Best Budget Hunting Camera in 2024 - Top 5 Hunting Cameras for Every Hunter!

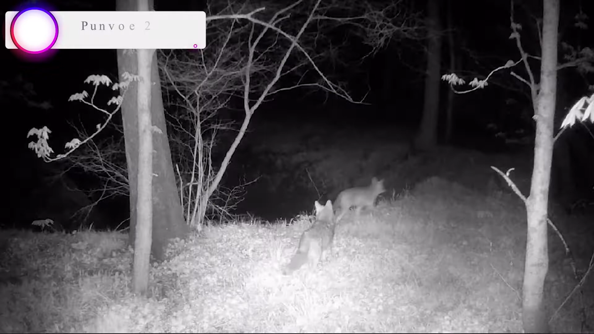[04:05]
in our list the number three product name is punvo 2 pack trail camera ultra clear pictures and videos